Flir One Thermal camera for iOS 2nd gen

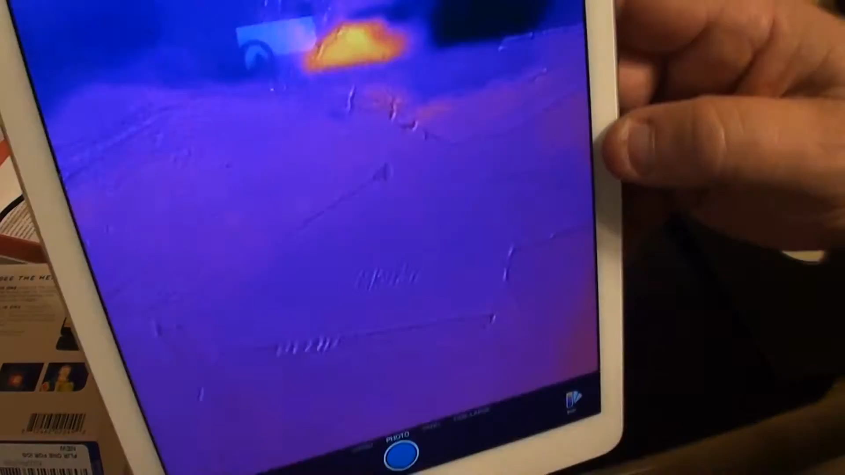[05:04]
We're, uh... Seeing my... Dog... Sleeping.
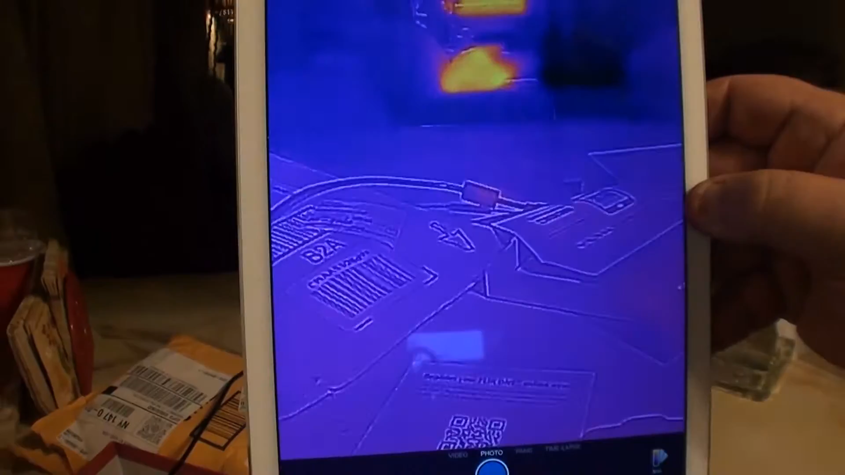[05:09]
One dog. Two dogs. The TV. Which is on.
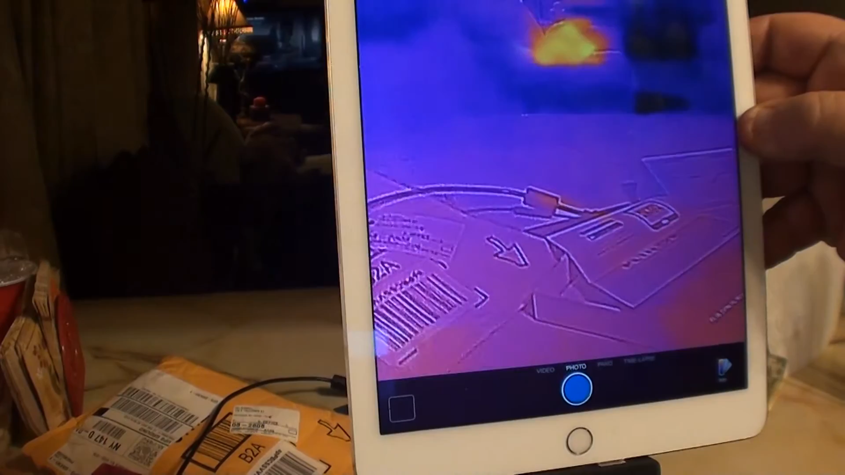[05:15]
Alright. So let me, uh... The heck is going on? Oh.
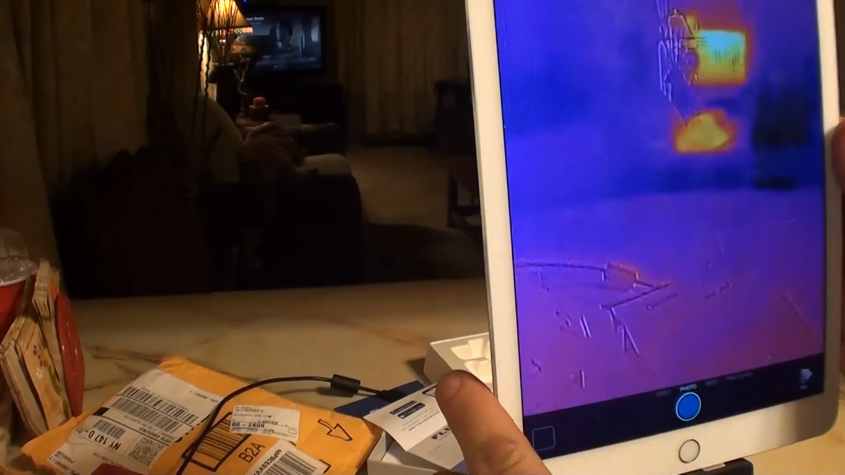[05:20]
I had my finger in the way. Smell my finger. Alright. I'm going to fart around with this and take some, some, uh... Video using, using the machine there and we'll see how it works. Alright.
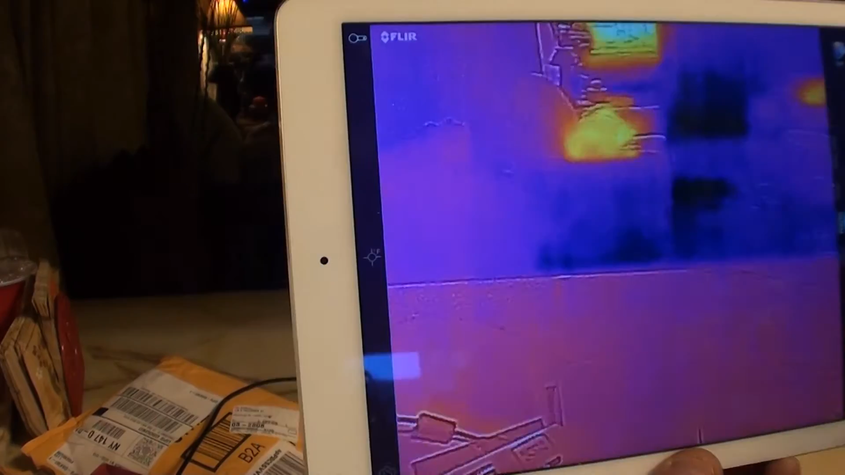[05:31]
See ya, bitches. Okay. So we're trying my first video with the flare one. You can see my little lady's dog there.
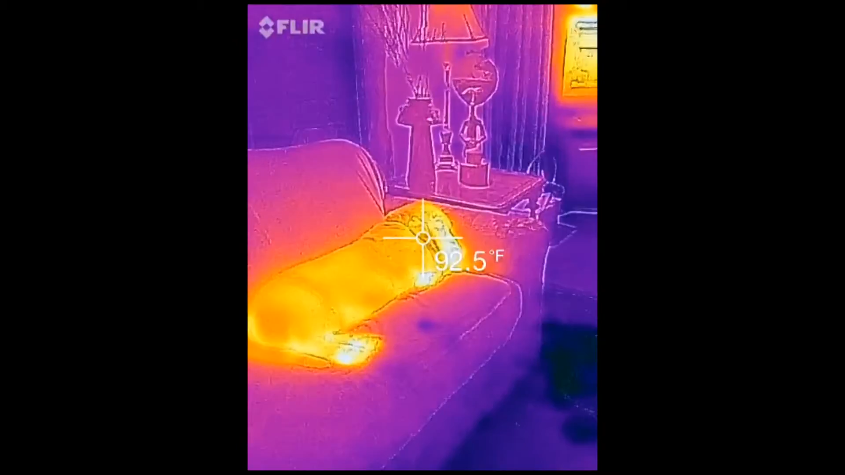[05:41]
On screen: spot 92.5°F
I don't know if I'll show you the temperature on there or not. His nose is 101.
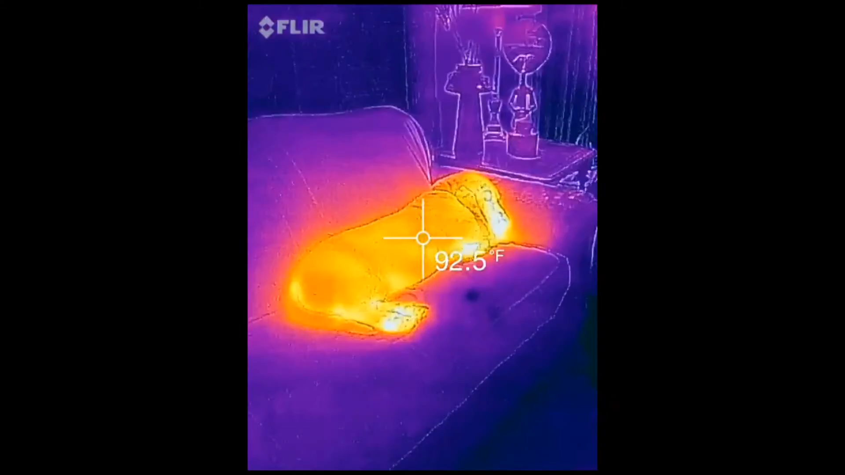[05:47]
On screen: spot 92.5°F
92 for his main body. Let's see what his... The sphincter hole says.
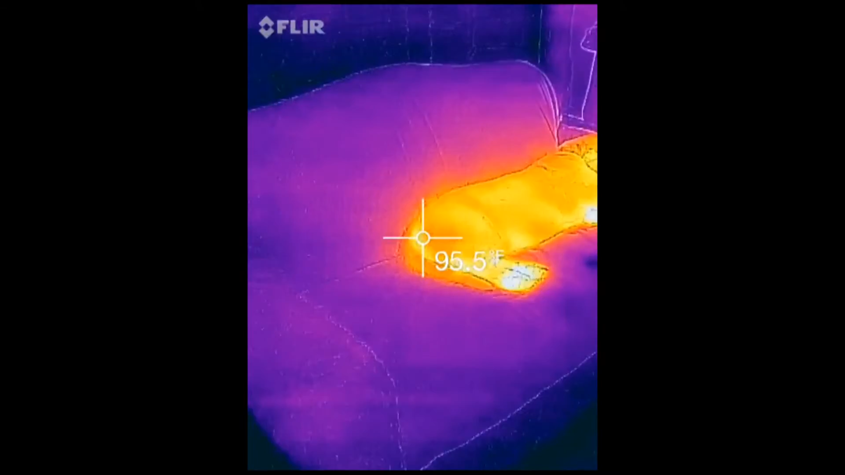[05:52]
Huh. A little warmer there. She must be... Farting.
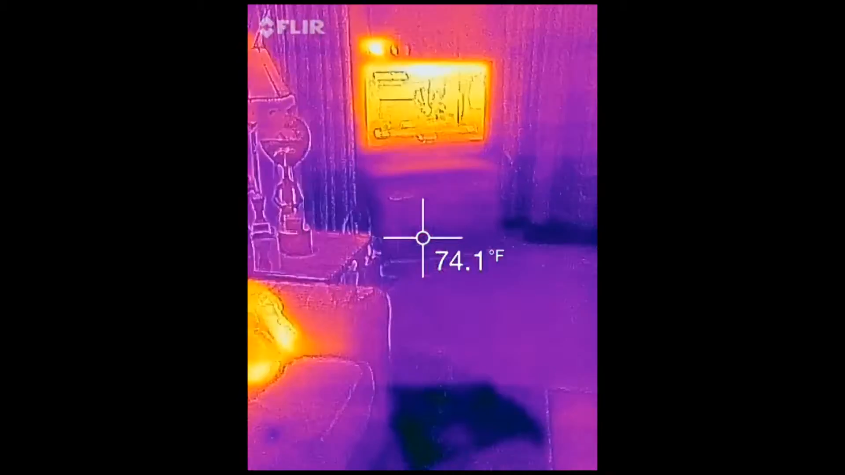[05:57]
On screen: spot 74.1°F
There's the other little dog.
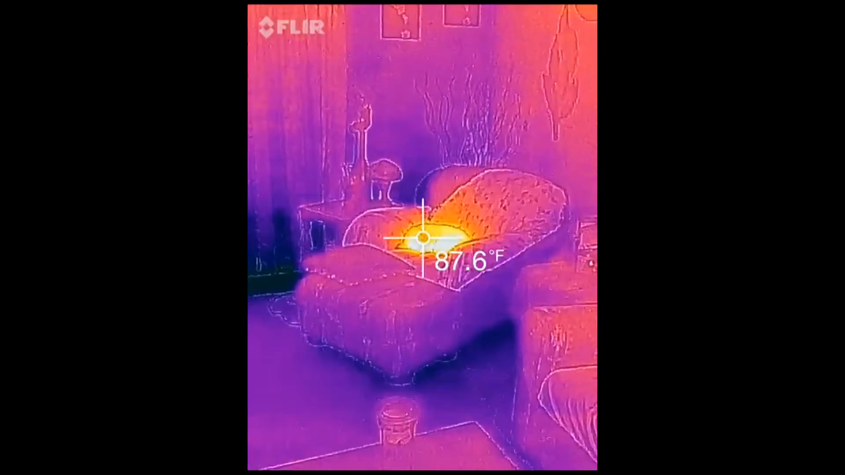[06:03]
On screen: spot 87.6°F
That's the Trudy dog. I don't know what this... Spot is here on the rug, but it's showing... I don't know if it's blue.
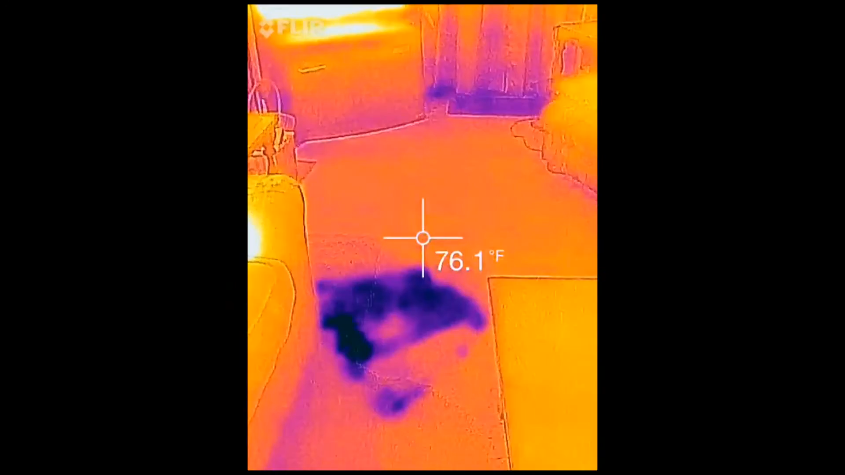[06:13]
On screen: spot 76.1°F
It's a lot colder. Huh. That's weird.
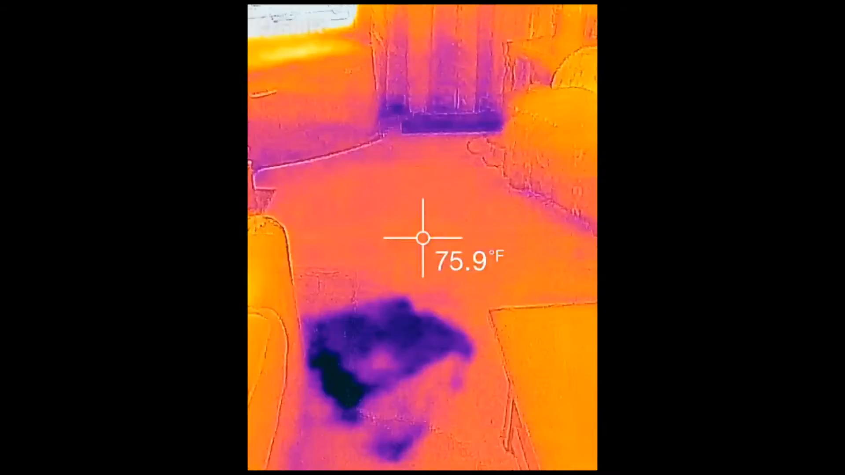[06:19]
On screen: spot 75.9°F
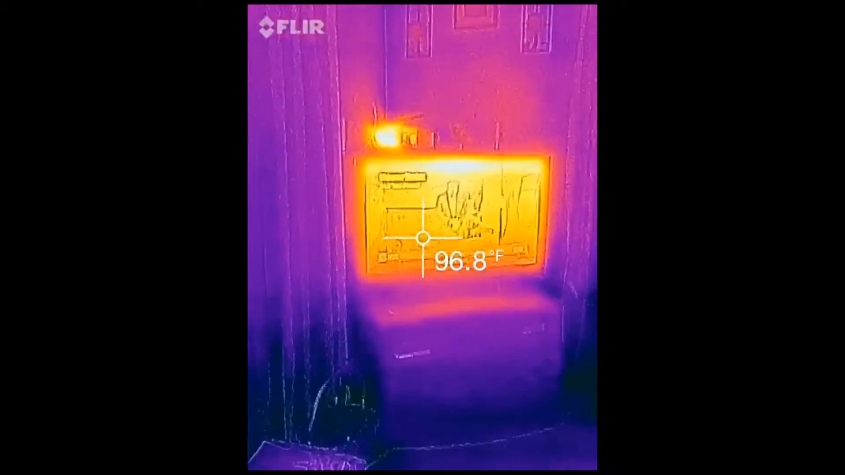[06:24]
On screen: spot 96.8°F
That's weird.
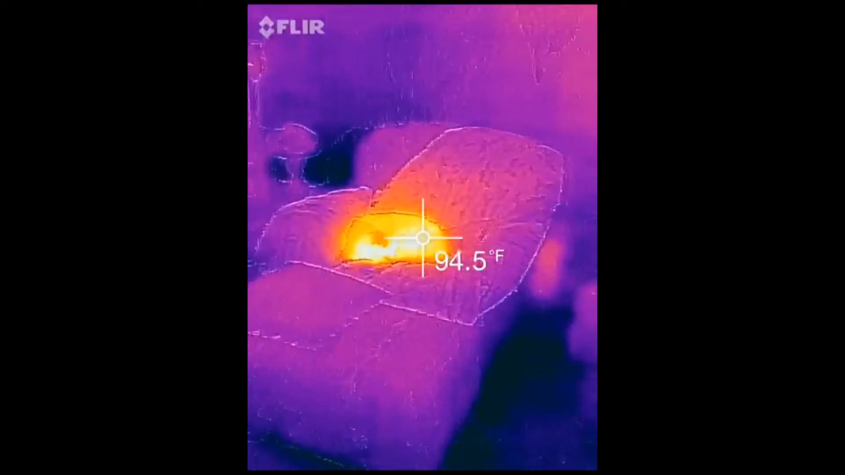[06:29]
On screen: spot 94.5°F
Well, it seems to, uh... To work pretty good.
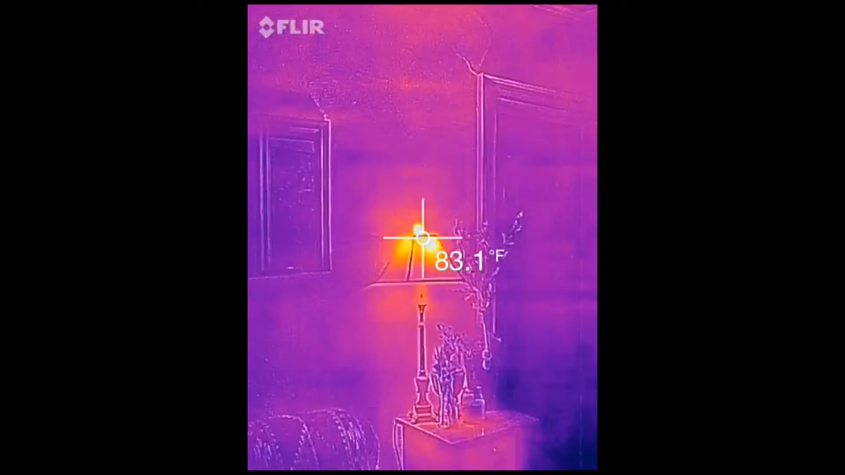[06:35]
On screen: spot 83.1°F
It's fairly warm out today. But, uh, tomorrow... It's supposed to get colder, so...
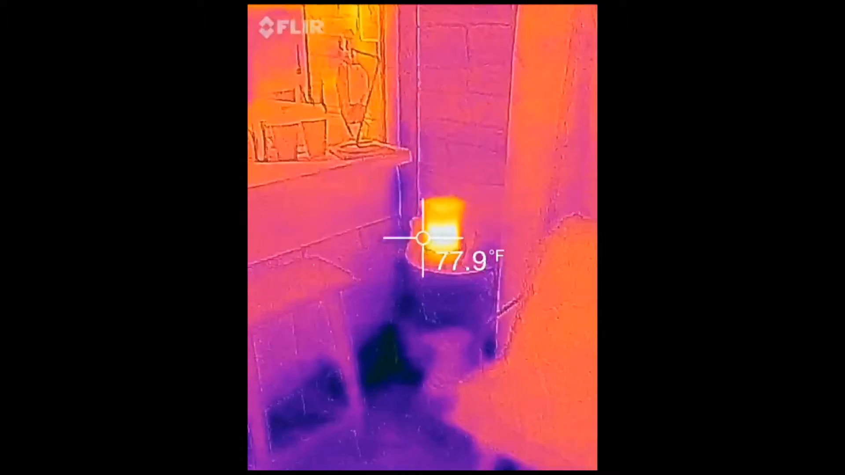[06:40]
On screen: spot 77.9°F
I'm going to, uh... I want to check... Oh, look at the fridge. Look at the heat coming out from under the fridge.
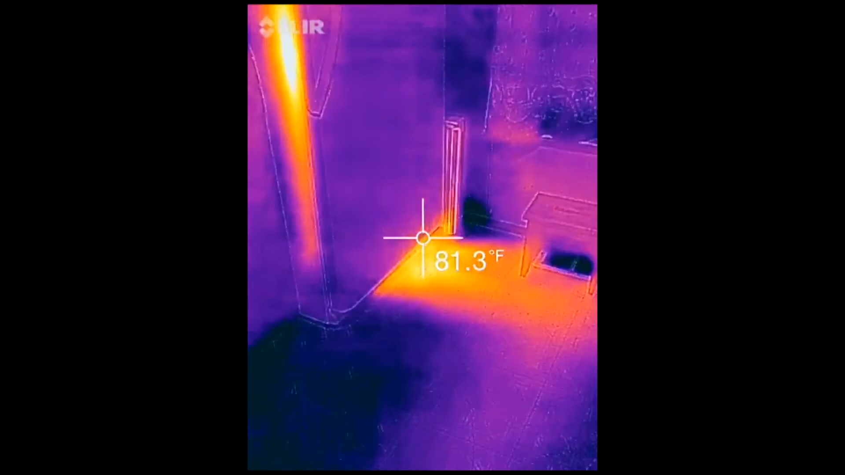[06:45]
On screen: spot 81.3°F
Huh. You can see that my fridge seal... Looks like it sucks.